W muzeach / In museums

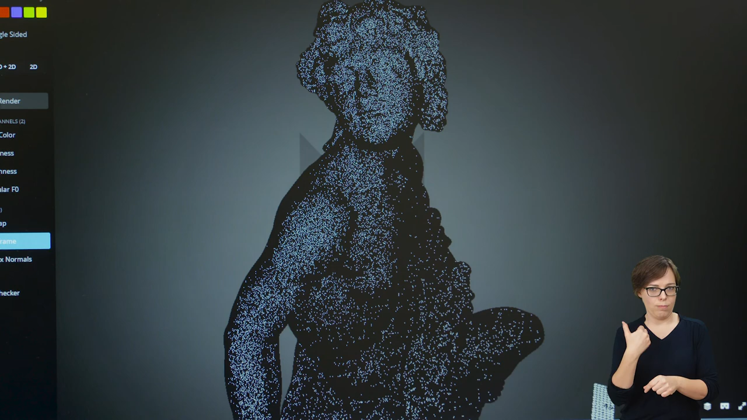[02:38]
I tutaj zastosowaliśmy zarówno skanowanie z oświetleniem strukturalnym, jak i techniki fotogrametryczne.
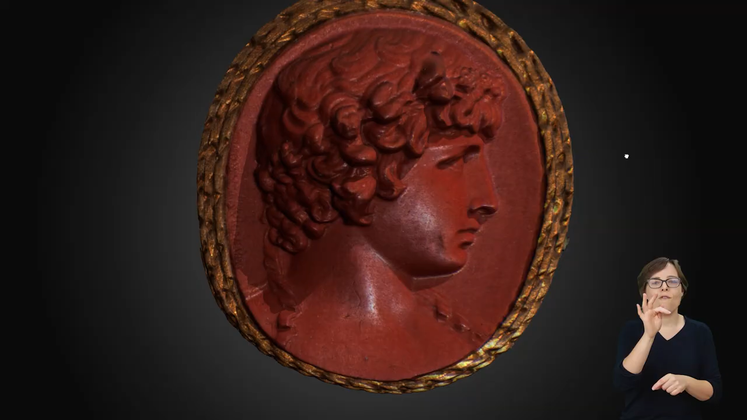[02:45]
Bardzo nam zależy na tym, żeby techniki, które opracowujemy,